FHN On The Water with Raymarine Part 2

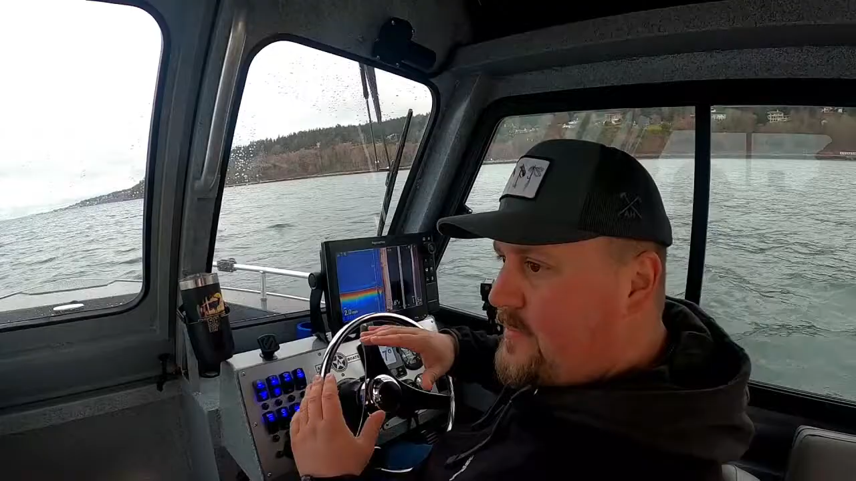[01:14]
underwater the the different pathometrics as well as marking fish under the boat to the side of the boat and in here i've got a split screen i've got a split screen with our high chirp frequency that's running our one kilowatt transducer and then on the right side i've got our rv100 transducer that's running the down vision frequency so together we're we're painting a picture under the under the boat that that's that's just massive right we're we're seeing under the boat we're seeing to the side of the boat
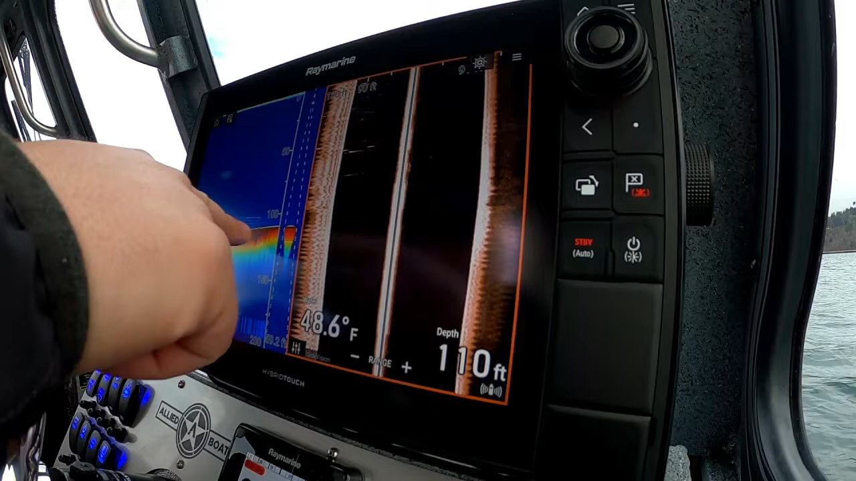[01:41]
On screen: depth 110 ft, water 48.6°F
and so here um using our traditional cone right we're looking at about a 60 foot circle underneath the boat on our side vision we're 45 degrees out to the side right so uh the center line right here that's the
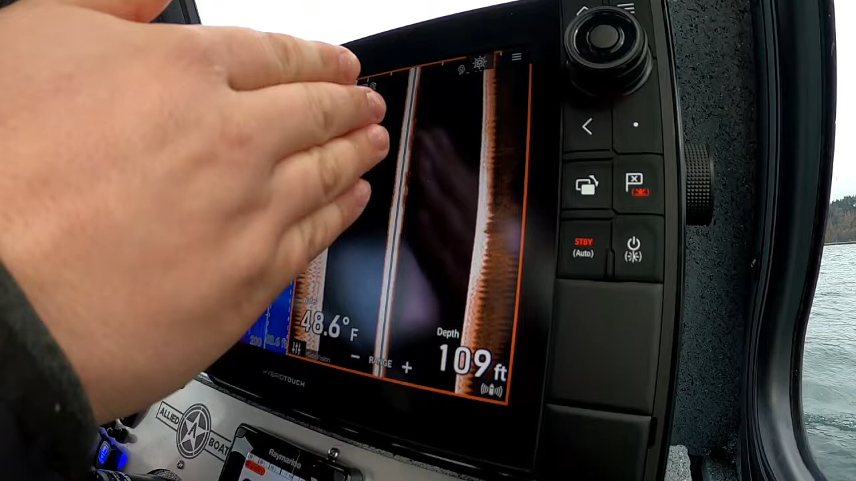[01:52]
On screen: depth 109 ft, water 48.6°F
fulcrum of the boat and that's looking out to the port side and that's looking out to the starboard side this is a great trick for guys that are you know looking for bait looking for fish you know um different structure trying to understand if the bottom's a gravelly sand or if it's a bigger rock style of bottom and what's
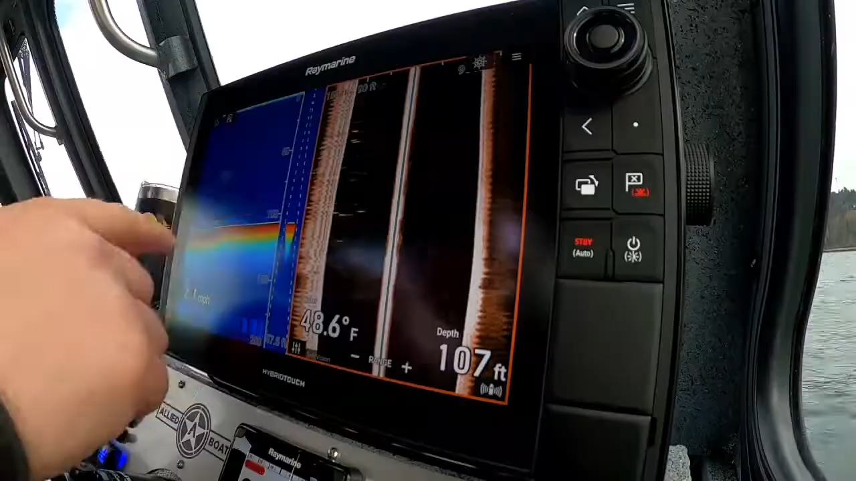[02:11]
On screen: depth 107 ft, water 48.6°F
really neat is when we're trolling here and we see bait or fish marked off to the port or starboard side that we would have missed uh running the traditional chirp sonar right so for instance we did mark something over here if i saw
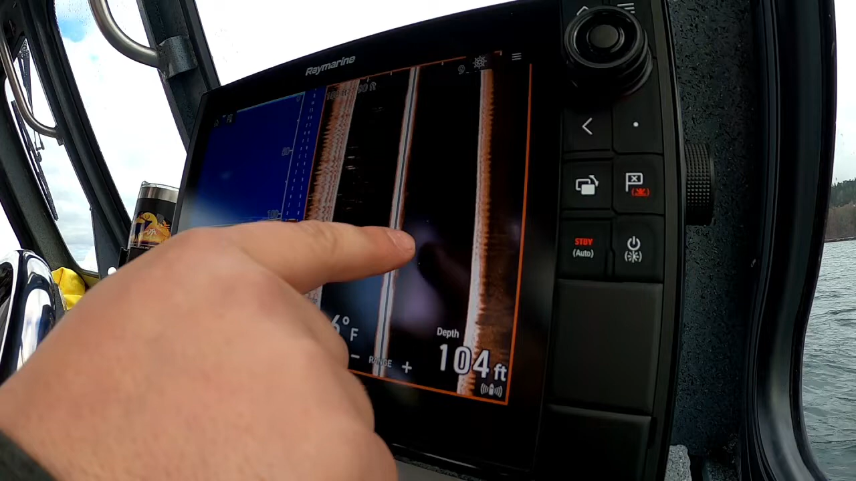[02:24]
On screen: depth 104 ft
something and i wanted to mark it i could press and hold right there where i marked fish or bait and hit
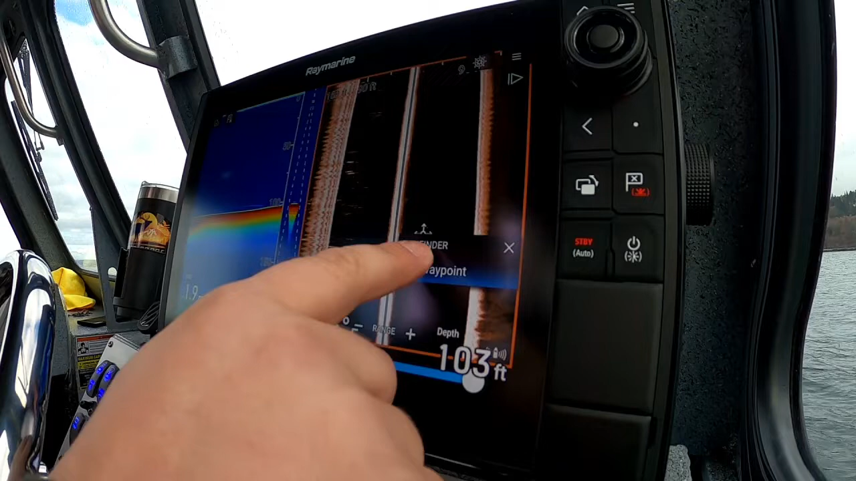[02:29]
On screen: depth 103 ft
place of waypoint and i can add my waypoint and then resume that waypoint right there is
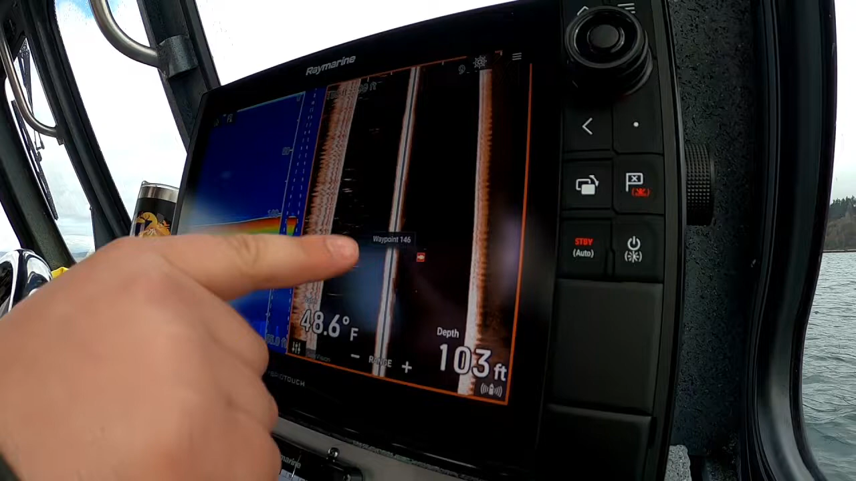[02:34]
On screen: depth 103 ft, water 48.6°F
going to save out to my port side and on my charts so if i was trolling and i wanted to go
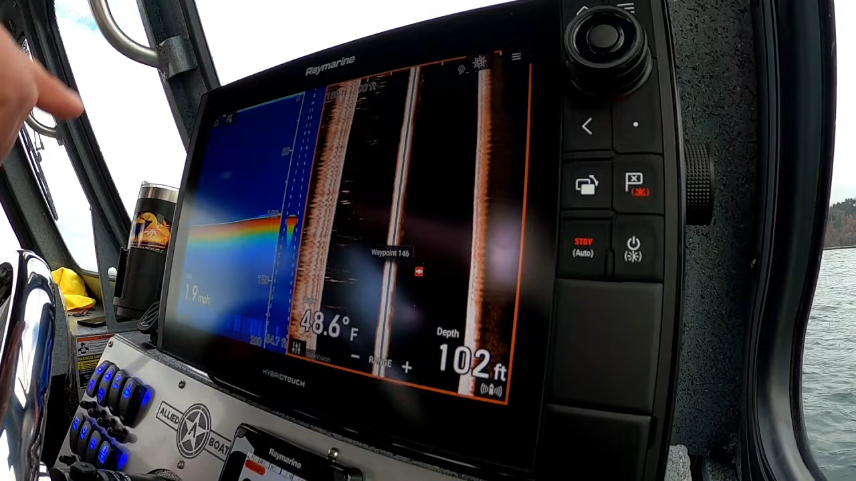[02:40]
On screen: depth 102 ft, water 48.6°F
circle back through there i could come up over here on my chart page and
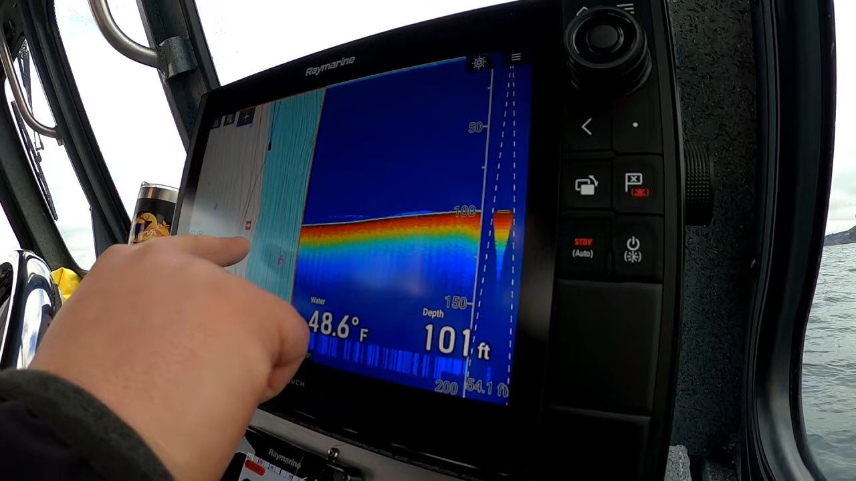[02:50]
On screen: depth 101 ft, water 48.6°F
to our starboard side so kind of a cool feature i i use these two frequencies a lot um you know if we're really are what we're talking about here is is our sense of awareness underwater right what's going on underwater to our sides and and really you know allowing us to see fish if i spend a fair amount of time in an area and i'm not marking fish on my chirp or my side vision i'm making a move i'm making an adjustment and heading to a new spot so and
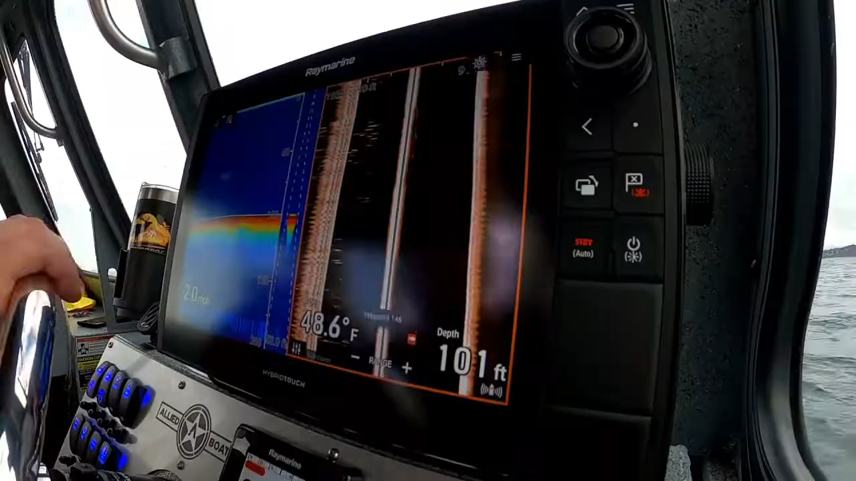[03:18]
On screen: depth 101 ft, water 48.6°F
you can do that with the same as with the um with the down vision frequency
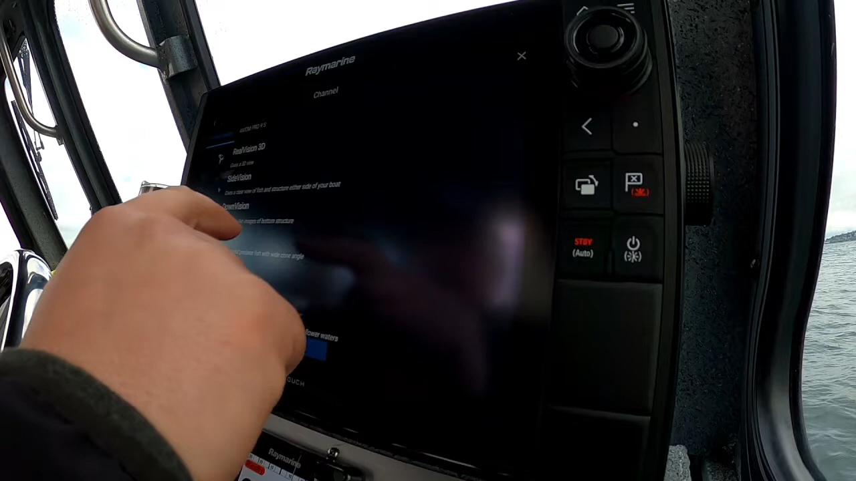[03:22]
right i use this a lot for lingcod fishing for rockfish halibut it's just going to give you a little bit clearer representation of the bottom you're going to see fish a little bit differently here here
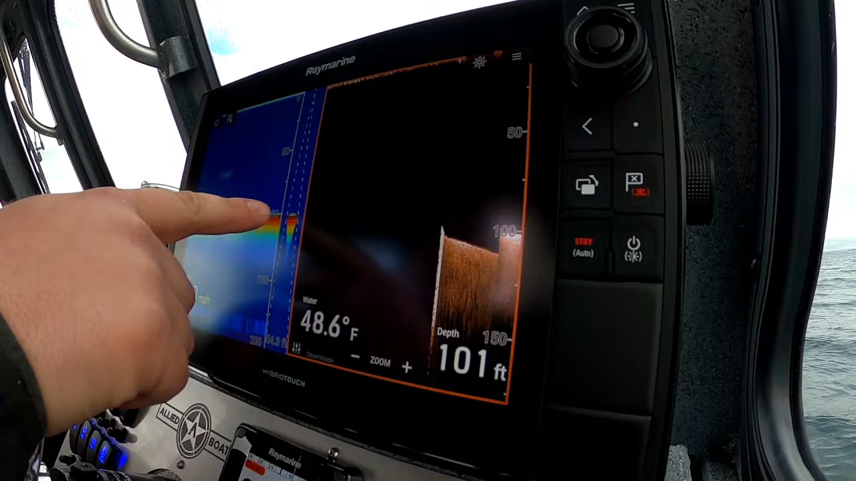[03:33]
On screen: depth 101 ft, water 48.6°F
you're going to see a big cloud of bait or or uh or the fish mark and they're going to show up as little dots on your
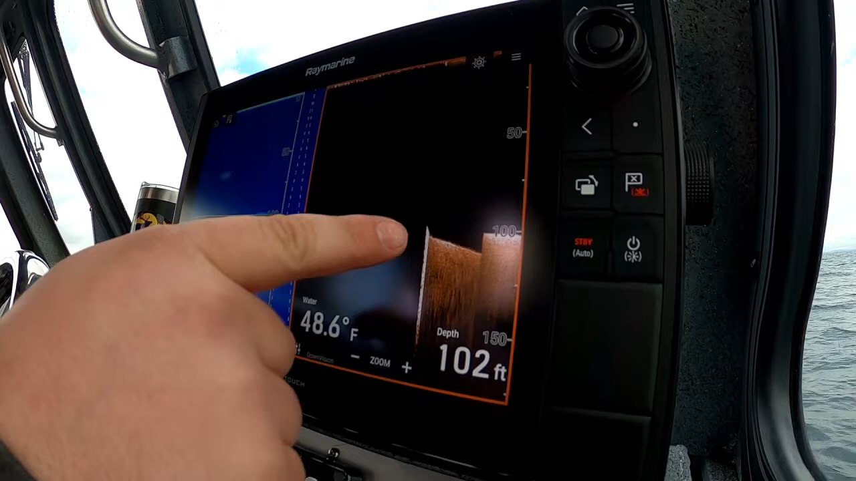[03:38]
On screen: depth 102 ft, water 48.6°F
structure scan and side vision down vision frequency so really cool to use those together um with having an axiom pro char plotter it has two transducer ports so that you can run both of them at the same time and um yeah very cool very cool feature you